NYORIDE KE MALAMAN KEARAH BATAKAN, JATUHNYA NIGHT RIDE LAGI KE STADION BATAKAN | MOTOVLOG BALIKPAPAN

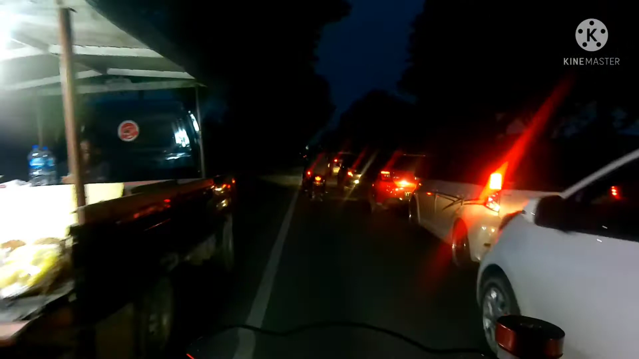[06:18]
Itu sudah orang memang macet yang lakson-lakson. Apa sih? Sabar sedikit, kenapa sih sayang? Iya.